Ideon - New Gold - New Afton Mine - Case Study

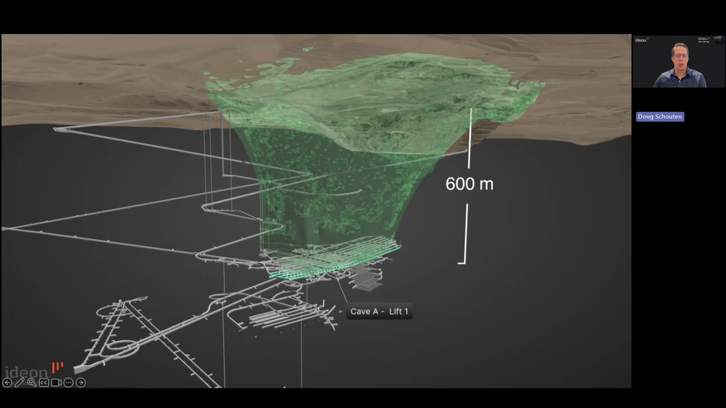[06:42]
The Lift 1 block cave consists of two panels which were initiated and extracted separately. Cave B3 is currently in operation. The extraction levels are situated at approximately 760 meters depth to the southwest of Lift 1.
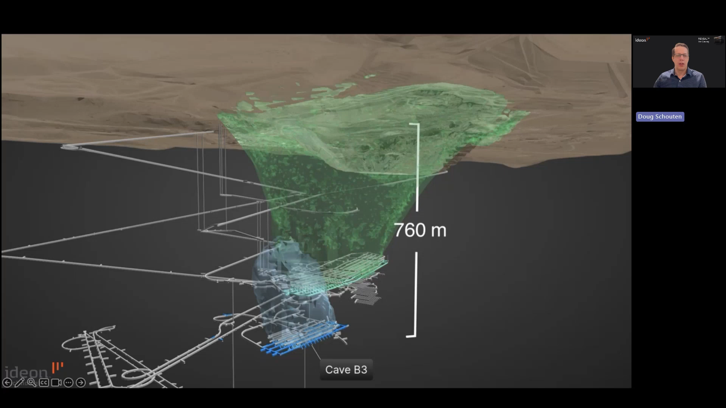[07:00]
Steady-state production began in 2022 and at the time of the Mule and Tomography demonstration when we installed the cave had already broken through connecting with Lift 1. Cave C is the next block cave which is currently in development and planned for imminent production in the second half of 2024. This cave extends production at New Afton down to 1,200 meters depth and is expected to operate until 2030 with an annual production
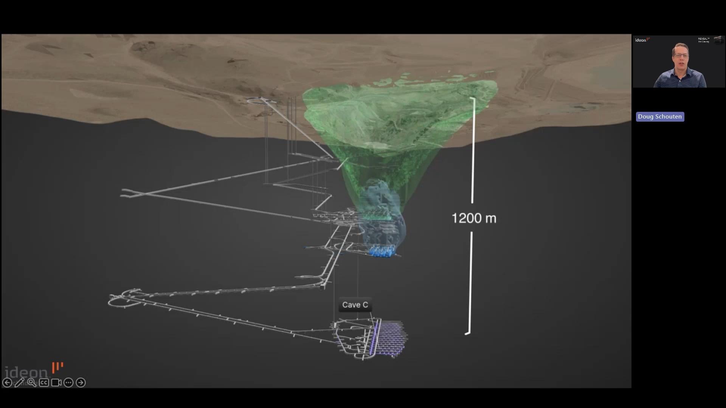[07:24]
of 90,000 ounces of gold and 70 million pounds of copper.
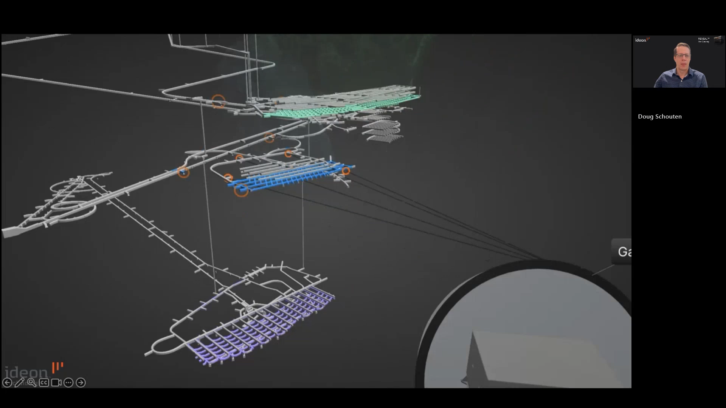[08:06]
These consisted of four of our large gallery detectors in the deepest locations,
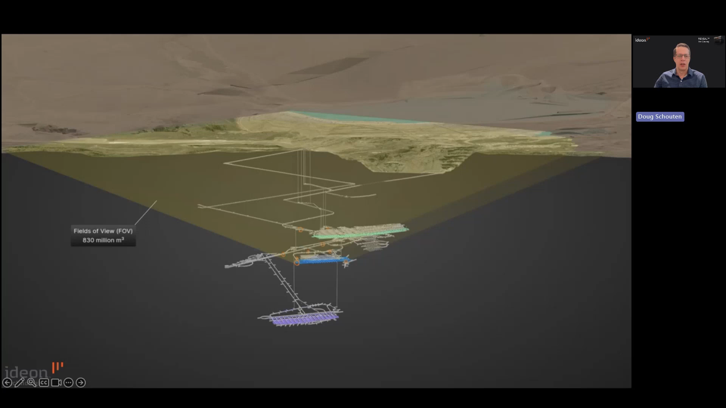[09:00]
geological mapping throughout a large surrounding volume with upside exploration potential and also geological or geotechnical mapping ahead of future adjacent panel developments. The data were collected autonomously into Audion's cloud platform and processed.
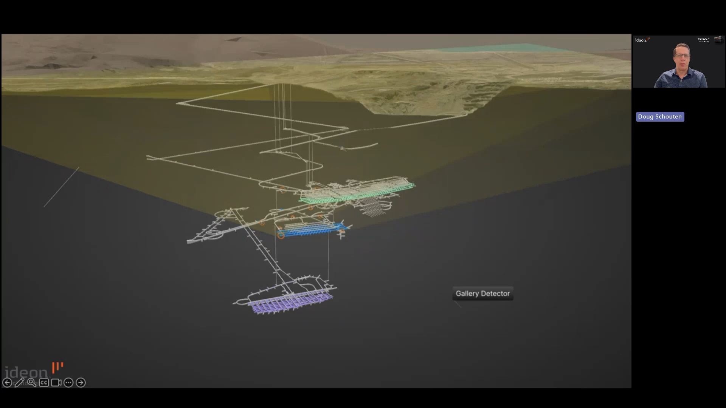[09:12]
2D radiographs of anomalous density are generated from each detector location.